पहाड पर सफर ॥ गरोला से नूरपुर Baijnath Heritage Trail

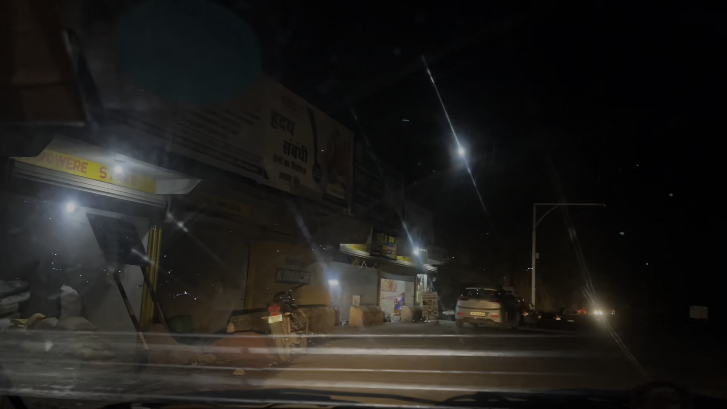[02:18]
और दोस्तों गाड़ी में पेट्रोल टैंक फुल कराकर हम चल पड़े नूरपुर के लिए और ये अब हम चंबा छोड़ रहे हैं।
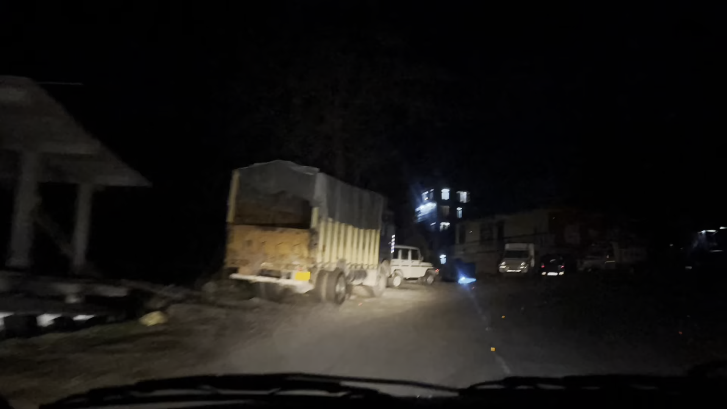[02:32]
ये झिलमिलाती रोशनी है घरों की और
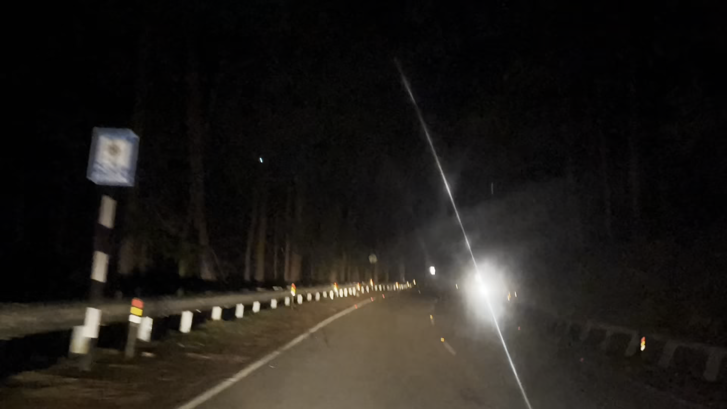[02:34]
पहाड़ी रास्तों पर चल पड़े हंसी मजाक करते हुए दोस्तों।
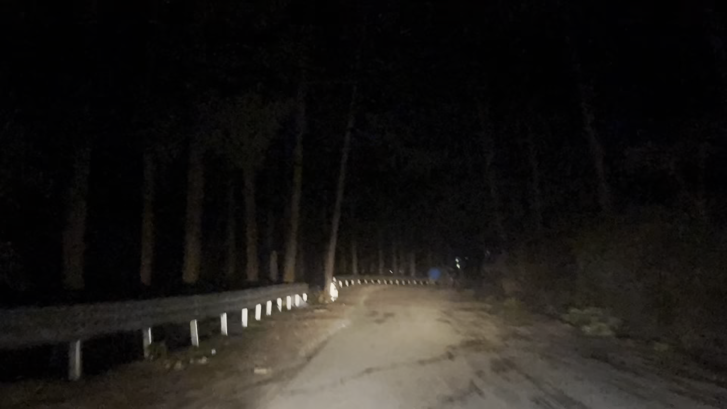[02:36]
और इसके बाद हम पहुंच रहे हैं बनीखेत।
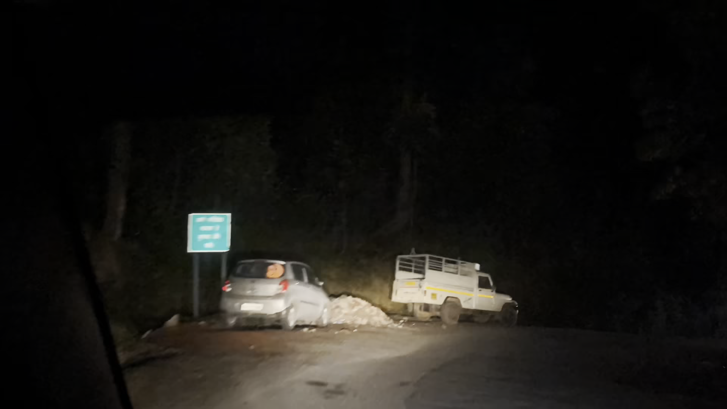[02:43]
मैं इसे बहुत ज़्यादा अंधेरे सफ़र का नहीं दिखाऊंगा, यह बनीखेत है।